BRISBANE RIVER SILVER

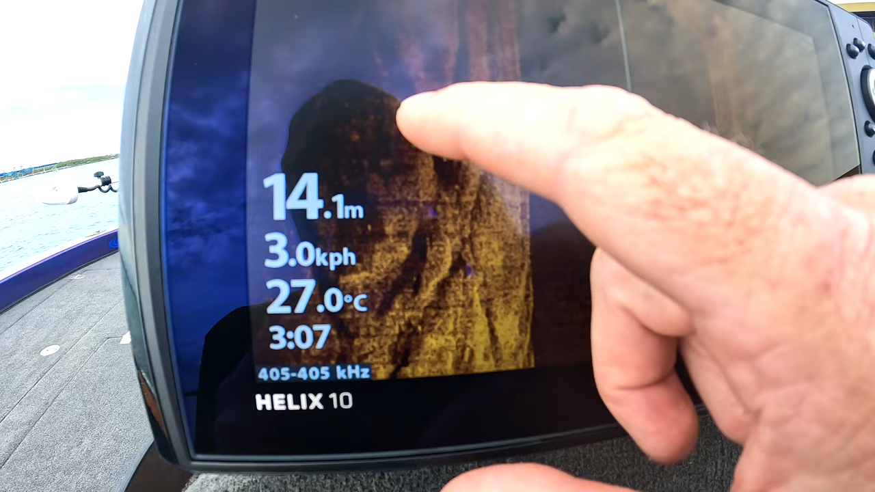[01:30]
On screen: depth 14.1 m, water 27.0°C, speed 3.0 km/h
Both sides of the boat there.
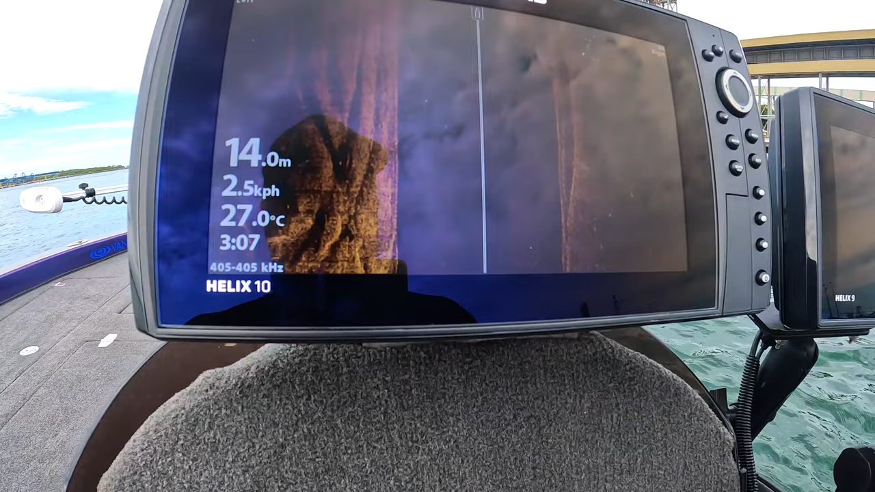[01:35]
On screen: depth 14.0 m, water 27.0°C, speed 2.5 km/h
I have to run 455 so it's one of the boat there 455 megahertz on a on a hummingbird down here.
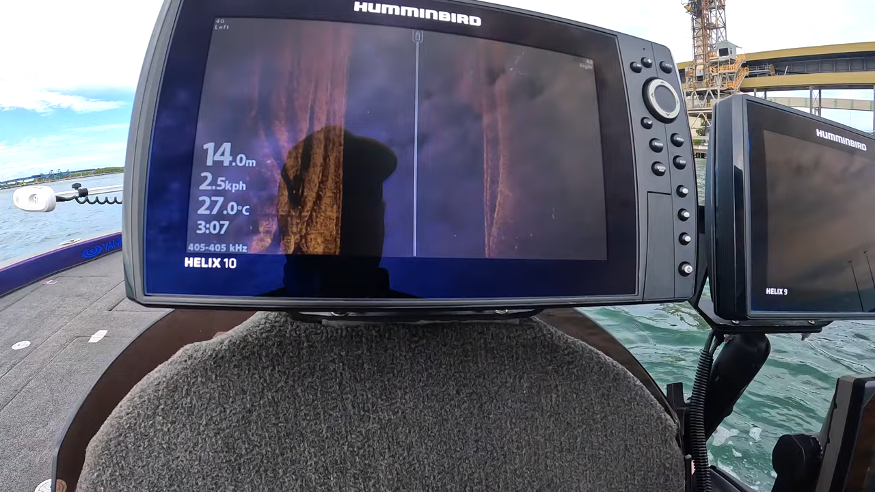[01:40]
On screen: depth 14.0 m, water 27.0°C, speed 2.5 km/h
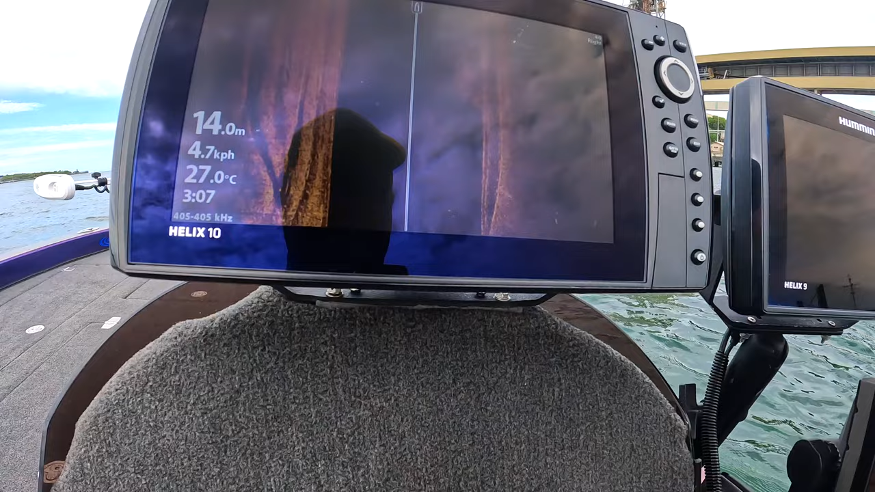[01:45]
On screen: depth 14.0 m, water 27.0°C, speed 4.7 km/h
I'm not sure exactly what is in the water but something is in the water that makes it very hard to read on mega.
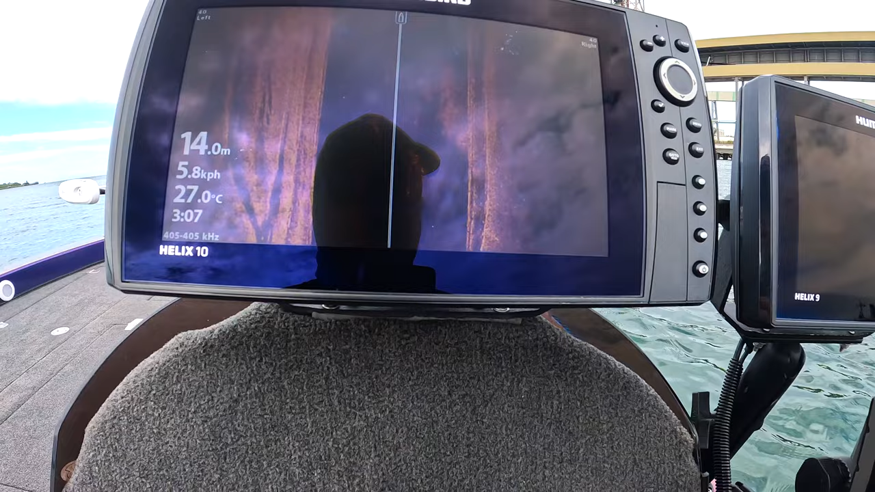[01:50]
On screen: depth 14.0 m, water 27.0°C
It does for me anyway so I
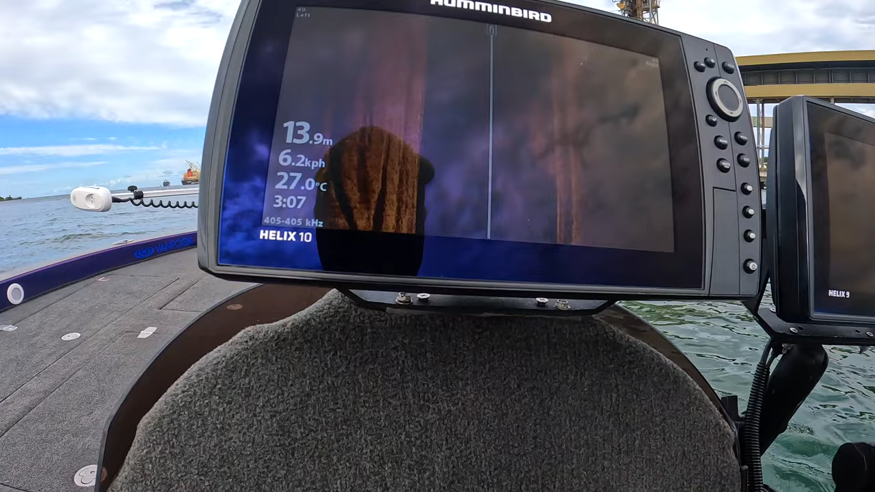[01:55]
On screen: depth 13.9 m, water 27.0°C, speed 6.2 km/h
have to put the the standard into 455 which is a lower grade
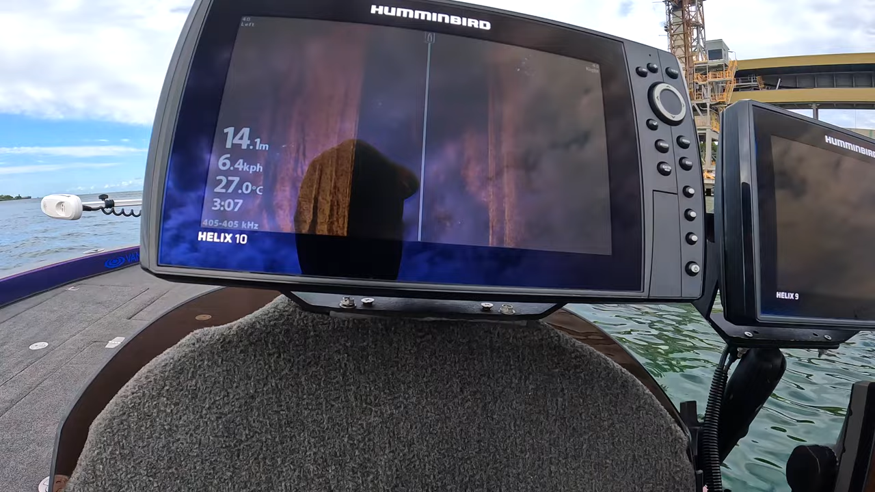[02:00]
On screen: depth 14.1 m, water 27.0°C, speed 6.4 km/h
of imaging but still good enough to to see these threadfin on this muddy bottom.
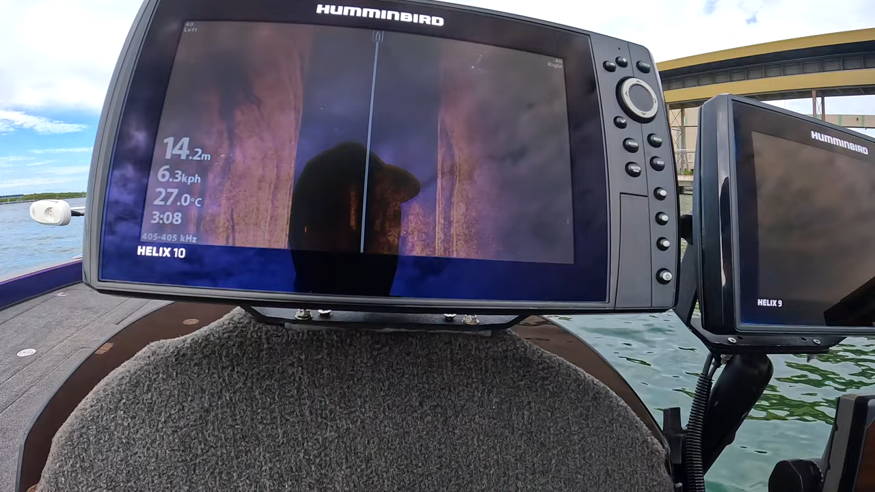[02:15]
On screen: depth 14.2 m, water 27.0°C, speed 6.3 km/h
So we will just keep cruising. Looks like there's
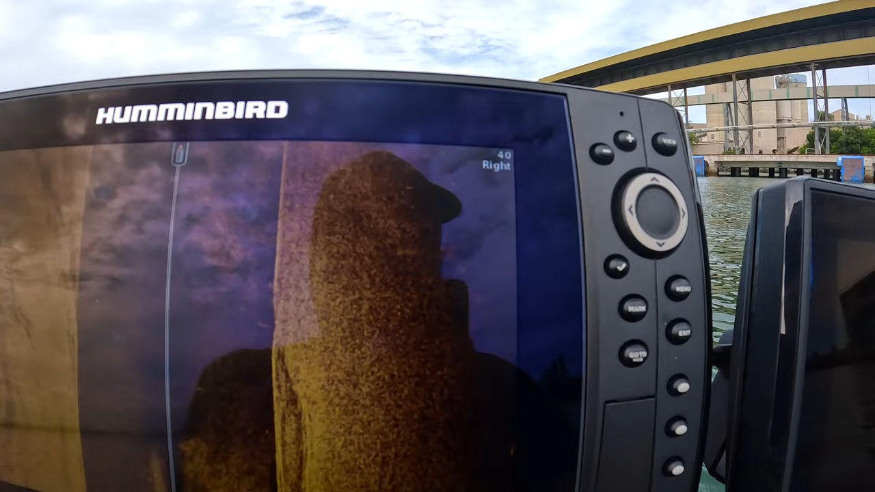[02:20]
might be a few there together I reckon.
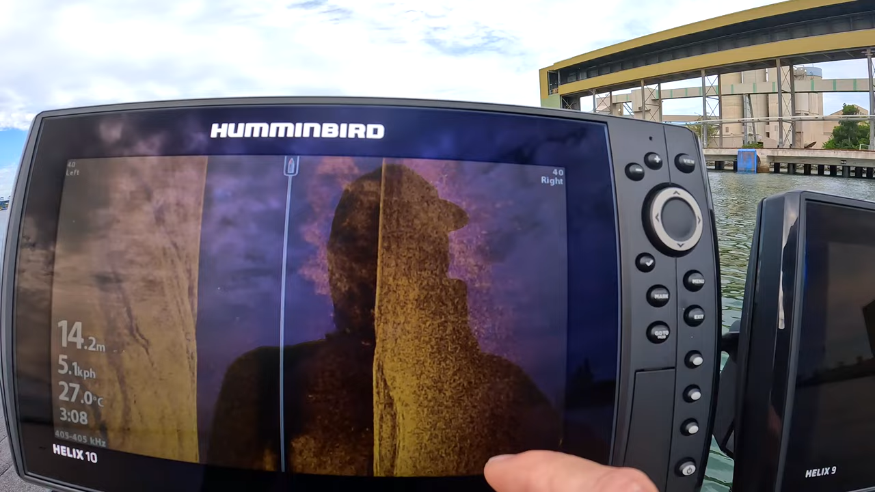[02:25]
On screen: depth 14.2 m, water 27.0°C
Might not be threadfin because they're not overly white but something there and a bit of a patch.
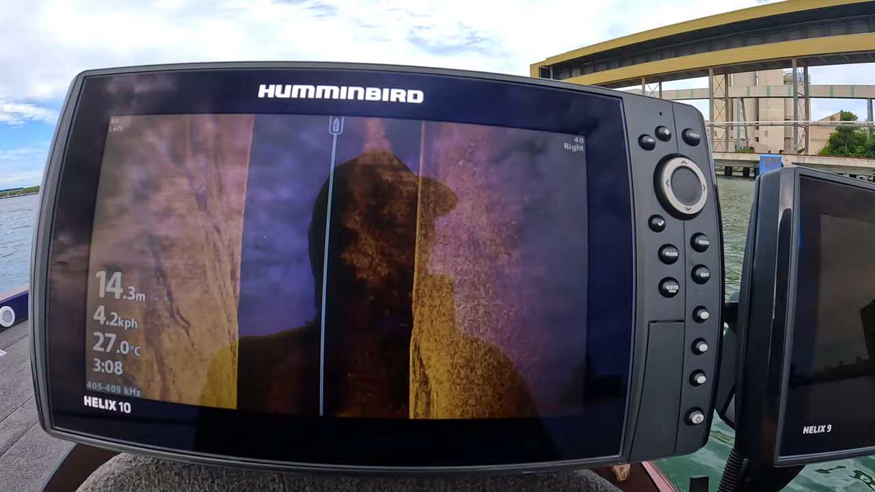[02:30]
On screen: depth 14.3 m, water 27.0°C, speed 4.2 km/h
So I might have a quick cast of that and see how we go.